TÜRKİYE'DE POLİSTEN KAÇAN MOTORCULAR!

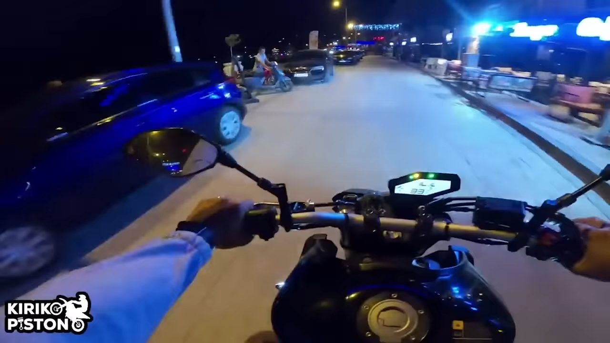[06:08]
Kırmızı bir yol oldu. Abi sen bu yola koydun evi misin? Ya, araba burada var, sol tarafta.